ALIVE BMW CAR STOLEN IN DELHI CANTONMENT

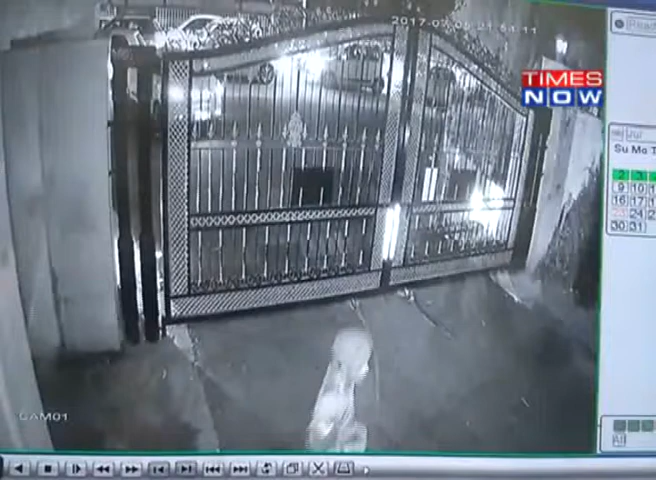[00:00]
Shocking CCTV visuals revealed how a suspected criminal attempted to steal a BMW car in New Delhi's cantonment area.